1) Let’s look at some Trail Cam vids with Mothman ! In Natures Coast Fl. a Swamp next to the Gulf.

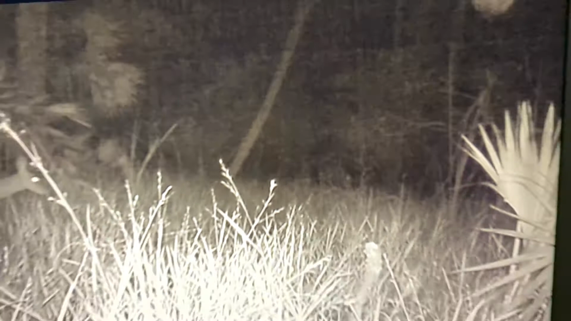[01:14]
Looks like something's standing right there, doesn't it? We'll see you in the next one.
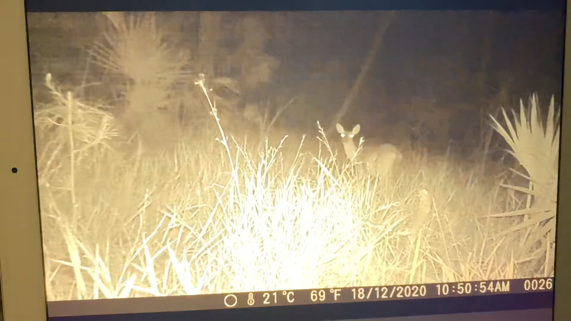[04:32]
If I get a bunch of one of them, I'll just kind of skip one or two ahead. I know he shouldn't be doing that, but there are a lot of pictures. Whoa. Hello.
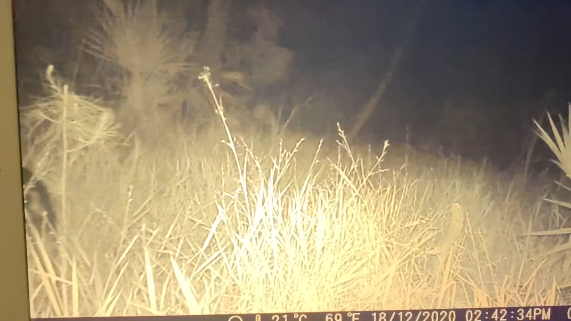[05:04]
Oh, just missed him. Nothing. Nothing.
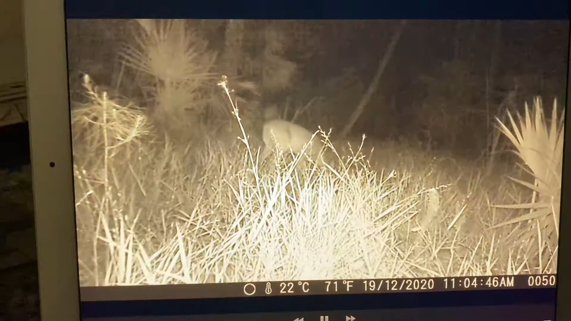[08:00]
And we got the dough back.
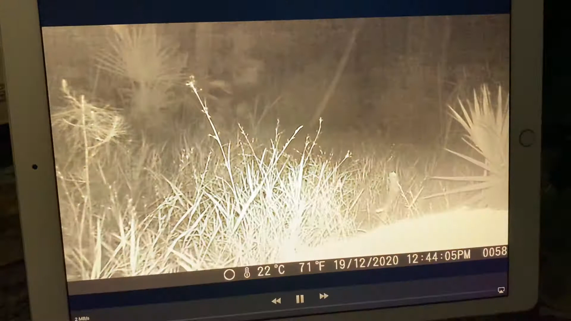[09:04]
Probably some roots. Good to see him up close and personal.
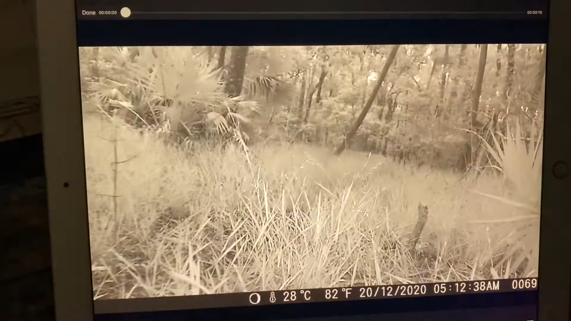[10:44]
Sun's coming up. Camera hasn't switched over from IR yet. This one?
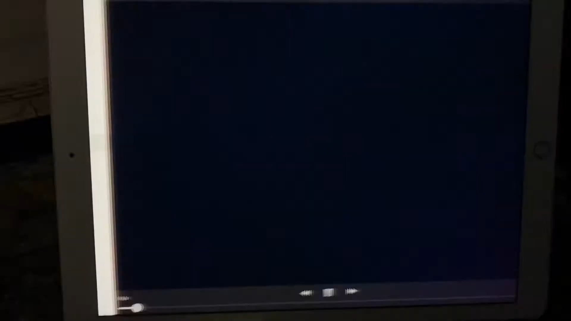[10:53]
Nope, still hasn't. You can see the sun's coming up.
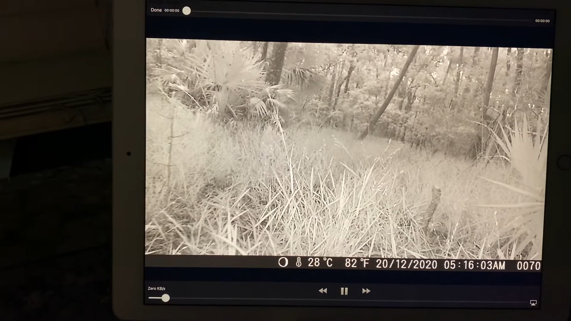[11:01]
5.16 a.m. I think that clock is wrong.
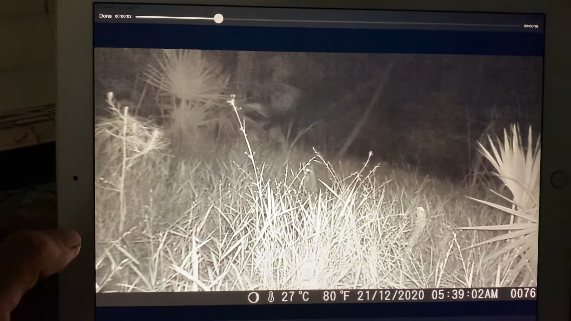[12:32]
Same Rocky. Is that a raccoon?
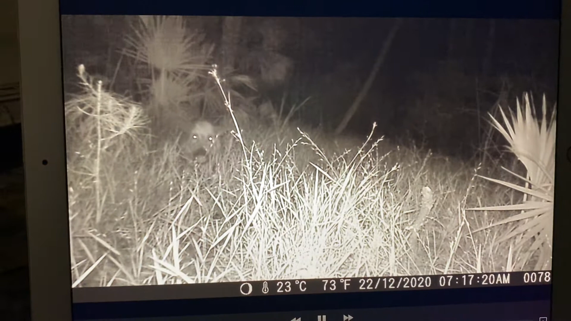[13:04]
Ooh. Looking right at you. Damn.
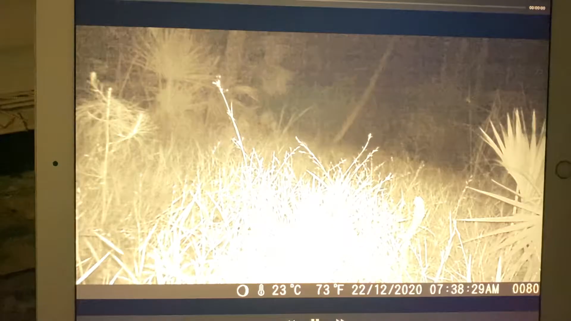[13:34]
What is this? Yeah, it's a pig.